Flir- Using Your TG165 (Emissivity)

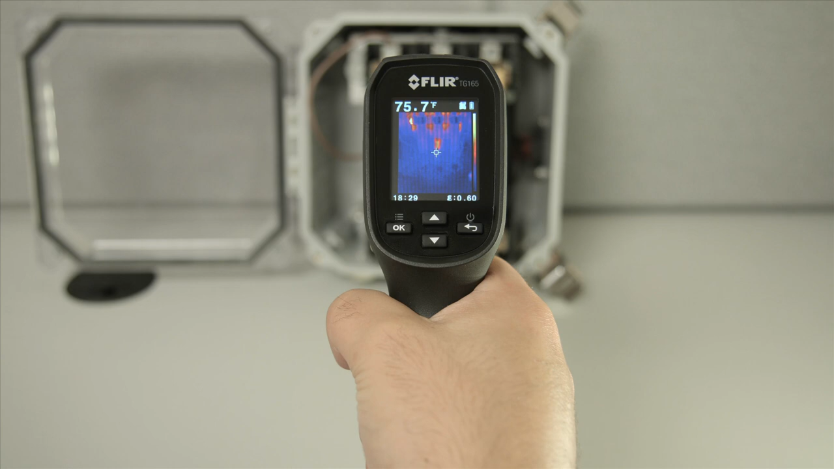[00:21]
On screen: spot 75.7°F
To access them, click OK to go to the menu, then scroll down to the Emissivity menu. The four presets are 0.95 for matte,